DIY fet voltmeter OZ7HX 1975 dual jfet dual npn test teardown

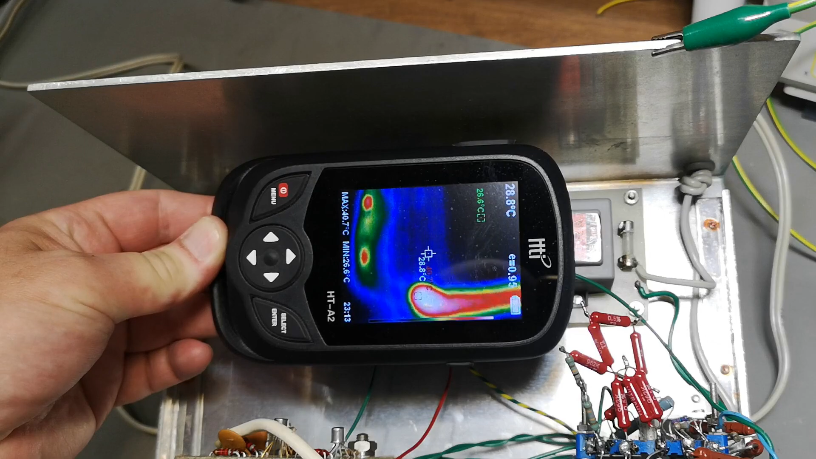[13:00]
On screen: max 40.7°C, min 26.6°C
look at that so that's the signal getting warmer maybe we should even go into a little macro picture here probably
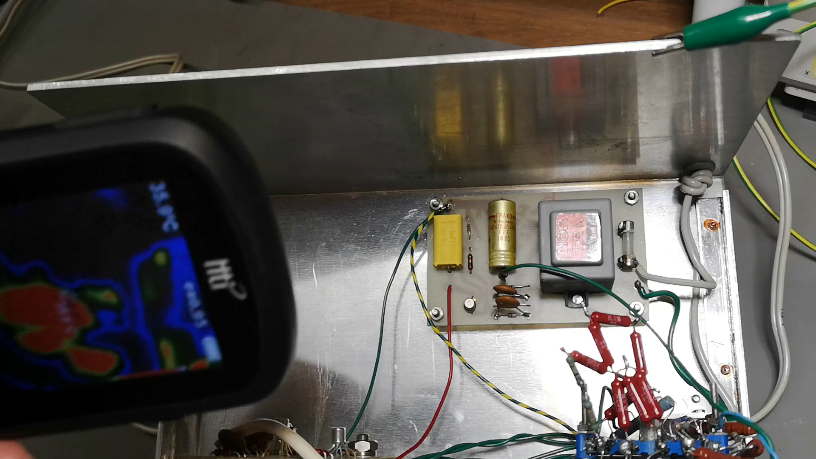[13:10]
make a nice picture yes see a nice and shiny
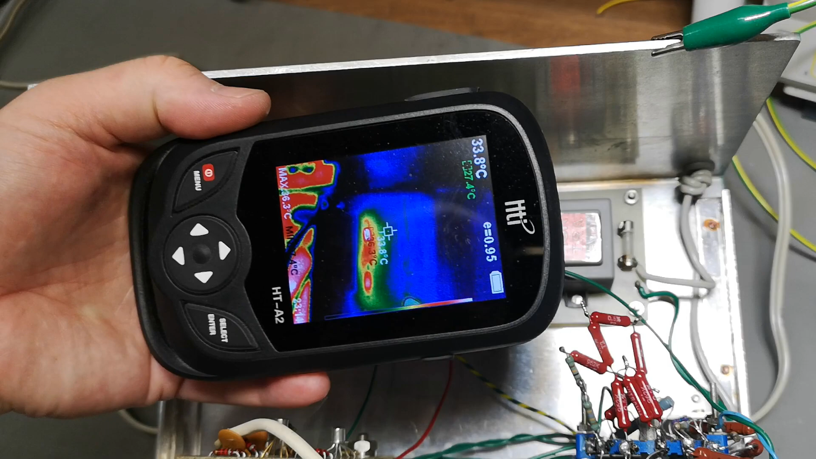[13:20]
On screen: spot 33.8°C
so you know diode and that red glowing resistor there is like 40